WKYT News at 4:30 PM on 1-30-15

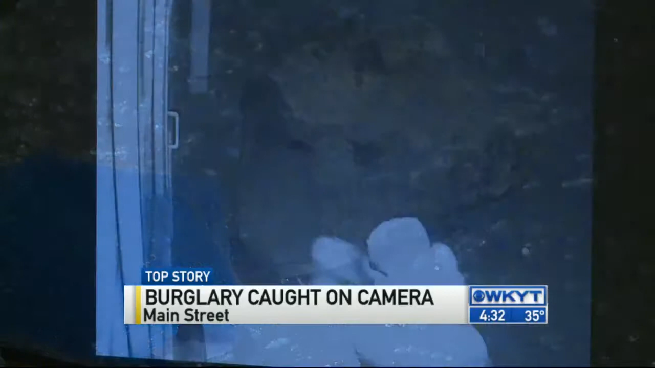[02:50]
SURVEILLANCE VIDEO SHOWS A MAN USED A ROCK TO BREAK THAT GLASS. HE THEN WENT INSIDE AND TOOK BLACK AND MILDS. POLICE DESCRIBED THE MAN IN THIS VIDEO AS A BLACK MAN, ABOUT FIVE FOOT SIX WITH A THIN BEARD.